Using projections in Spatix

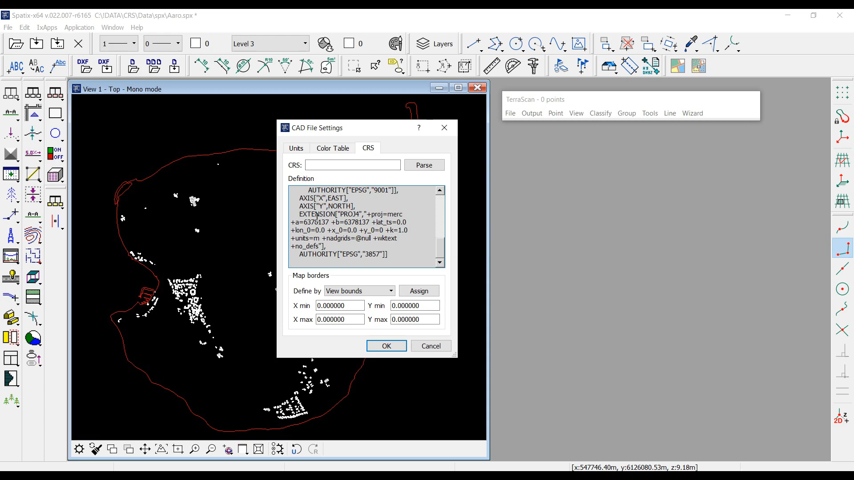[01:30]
And to define CRS you can use either WKT, well-known text format, or PROCH.4 format. These are commonly used CRS definitions.
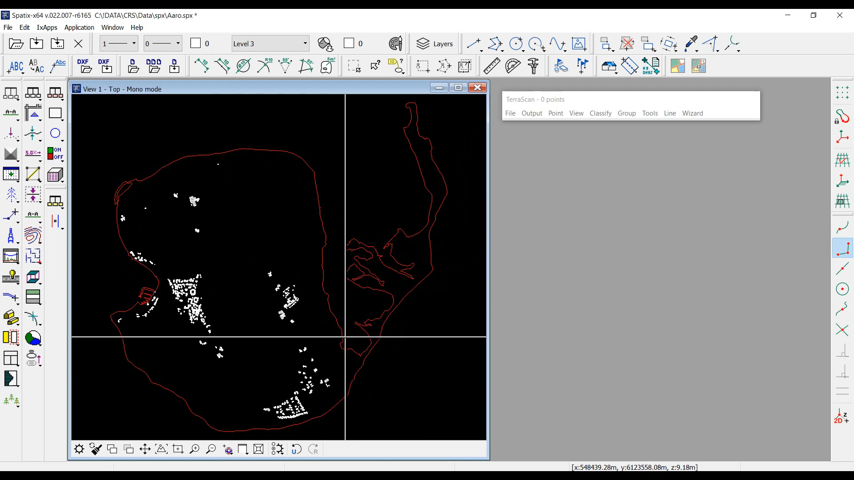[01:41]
Here is the 3D vector data created from LIDAR data. I will read my point cloud.
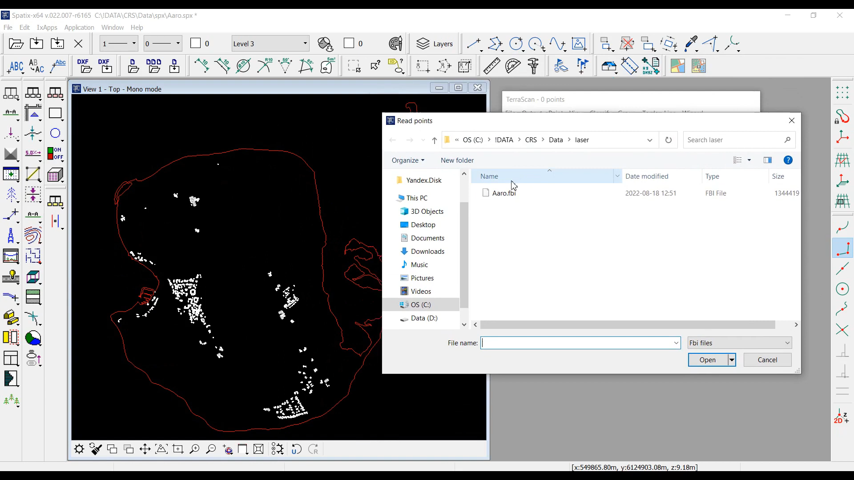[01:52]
Vector data and point cloud have the UTM 32 node projection.